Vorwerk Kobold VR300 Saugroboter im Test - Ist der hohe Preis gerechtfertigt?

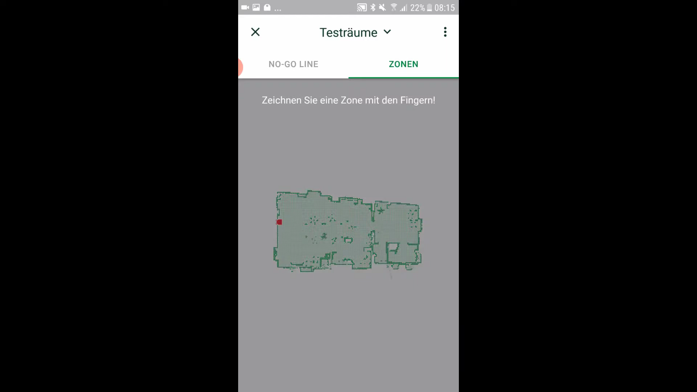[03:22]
Der Kobold VR 300 kann bis zu drei ganze Etagen kartieren. Zuerst spuckt er dann eine solche nackte Karte aus.
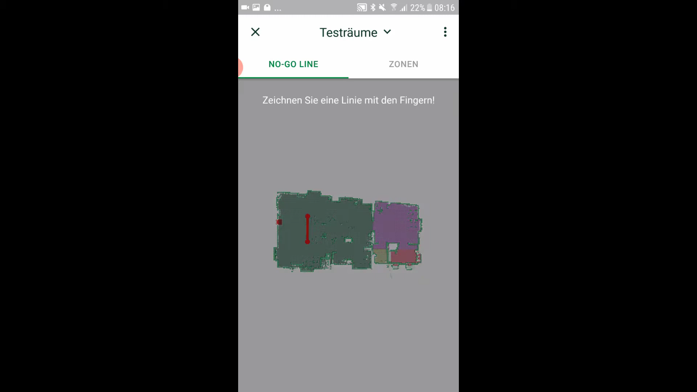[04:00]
Dazu einfach oben neben Zonen auf No-Go-Lines gehen und schon können entweder einzelne unsichtbare Wände oder ganze Sperrzonen in beliebiger Größe eingezeichnet werden.